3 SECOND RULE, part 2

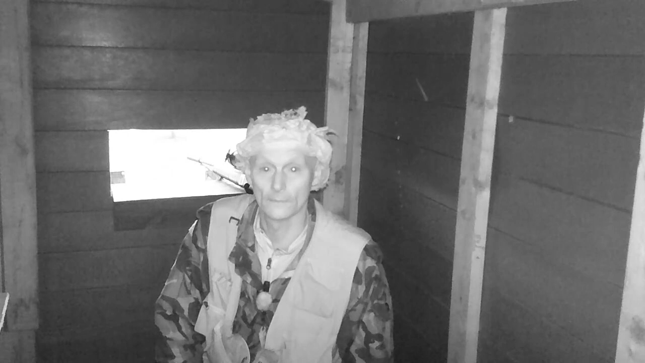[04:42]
they go about going out doing what we're doing here in the uk come on adrian up and go let's show them so he's got his wolf outfit on i
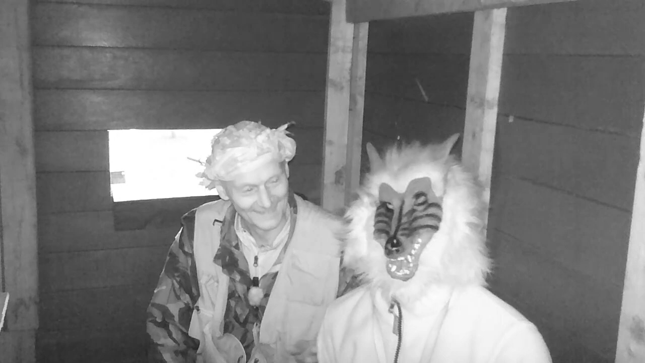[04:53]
don't think there's any wolves here mate but it's worth a try so there we go a bit of fun but um you've got to have a bit of that don't scare the viewers right so we're going to silent room t now adrian's going to look out that window and look out that window behind i'm going to do um this side and that side so between us hopefully we'll be able to catch something coming in early the wind as i said is coming strong straight down here this way okay mate ready i'll take that stupid hat off
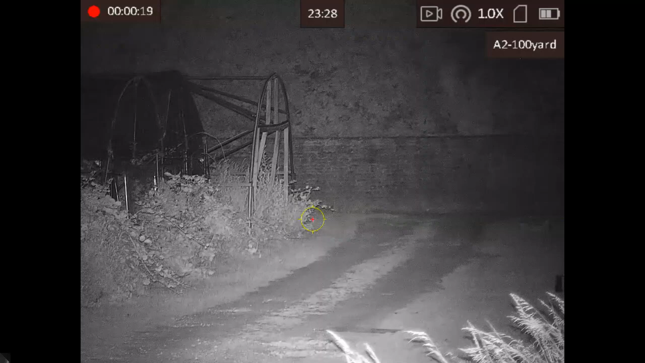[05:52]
there he is there come on here there he